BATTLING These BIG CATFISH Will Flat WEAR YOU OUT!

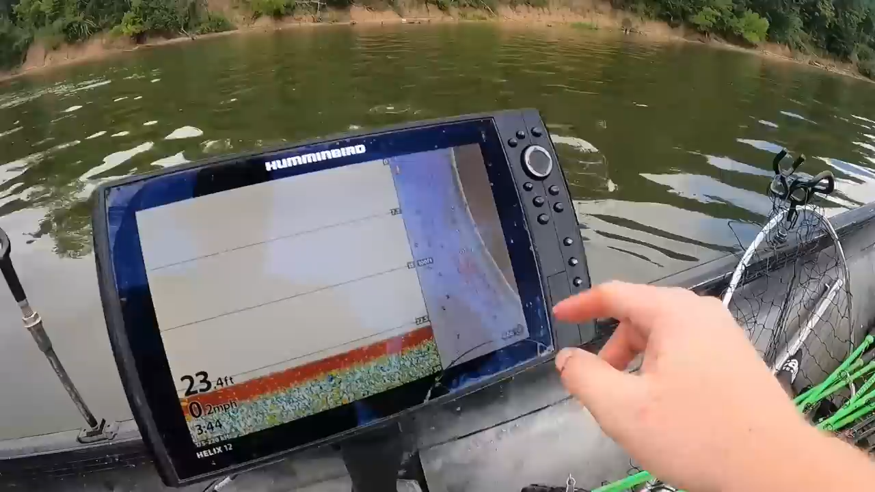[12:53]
On screen: depth 23.4 ft, speed 0.2 mph
marked a bunch of trees on this brake line right there you can kind of see them over there i'm going to anchor up here for a little while with some cut skipjack and bluegill
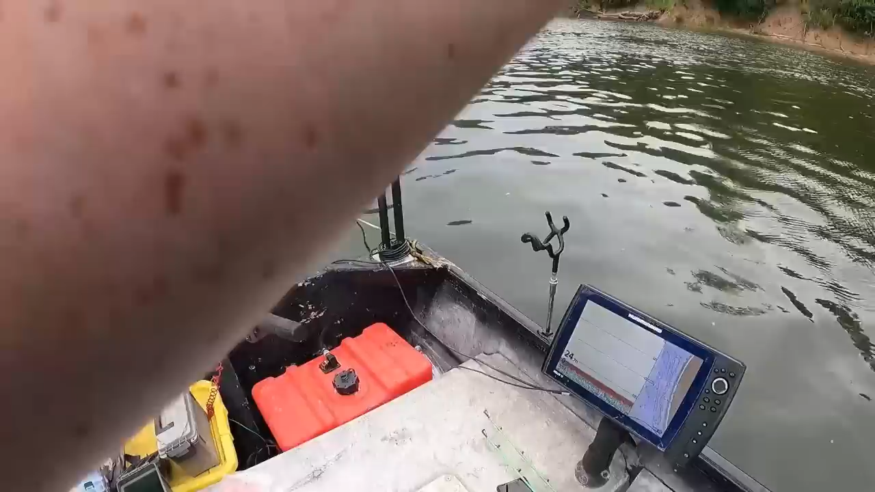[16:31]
may have its little storm rolling and we'll see getting overcast i like that pig fishing weather that guy's on the bottom